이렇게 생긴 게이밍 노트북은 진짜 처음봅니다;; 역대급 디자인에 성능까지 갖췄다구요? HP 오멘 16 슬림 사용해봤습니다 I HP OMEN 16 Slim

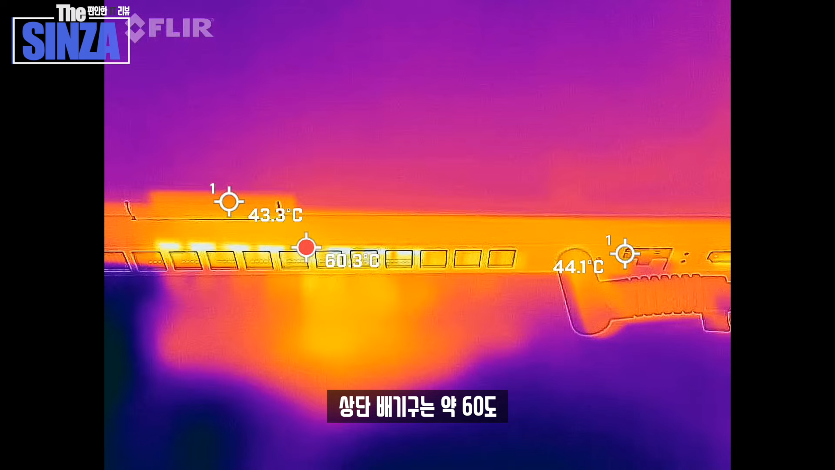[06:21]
키보드 중앙은 약 45도를 기록했습니다 소음은 약 57dB로 측정이 되었습니다 소음은 성능 모드로